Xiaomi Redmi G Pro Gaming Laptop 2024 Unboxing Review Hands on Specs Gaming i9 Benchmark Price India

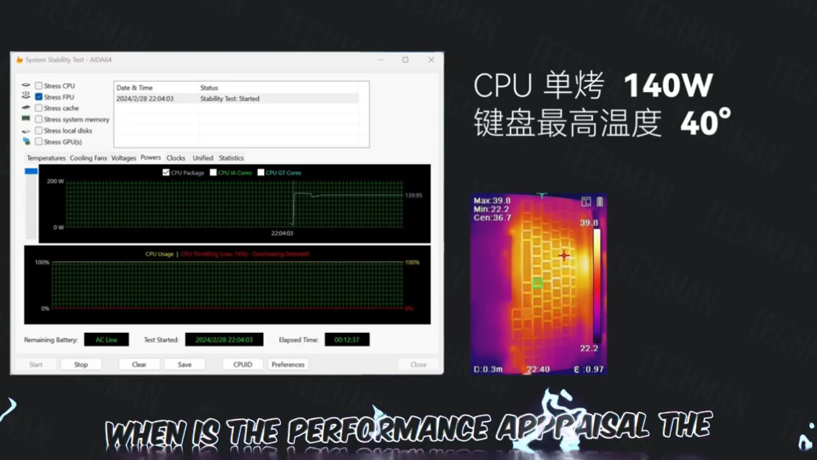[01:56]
The temperature is about 40 degrees, so the running score of 30 part-time SPY in the graphics card part is 10
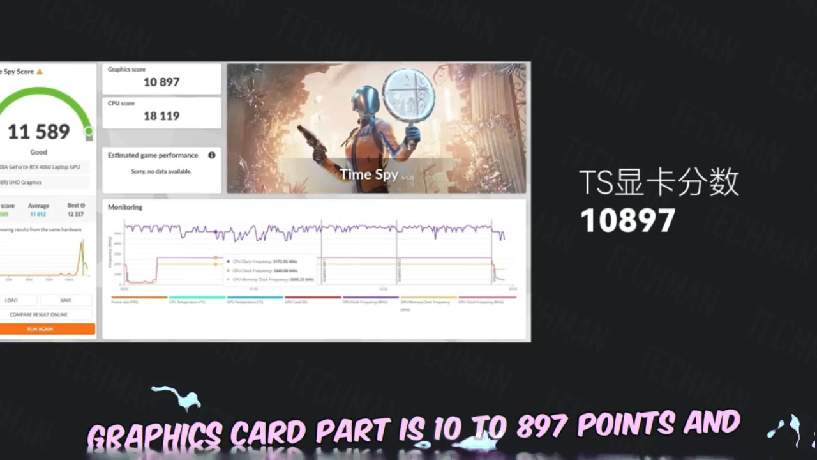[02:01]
to 897 points and the score is 5136 points.
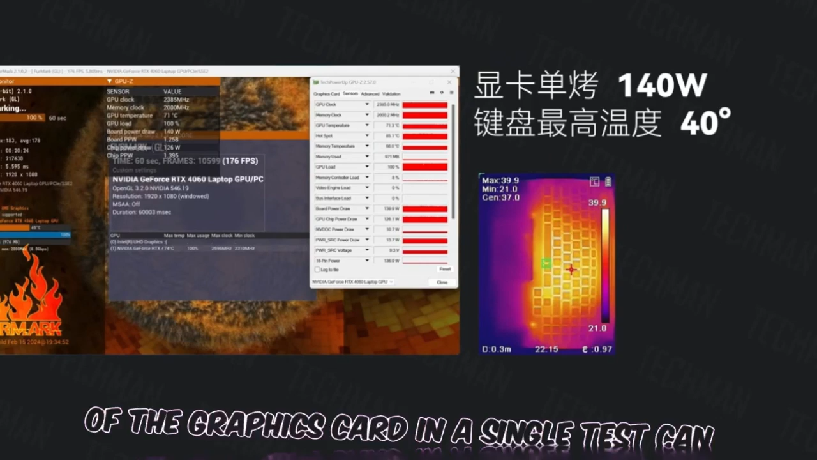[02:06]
We also tested that the power consumption of the graphics card in a single test can reach nearly 140 watts and the temperature of the keyboard part is also maintained at about 40 degrees.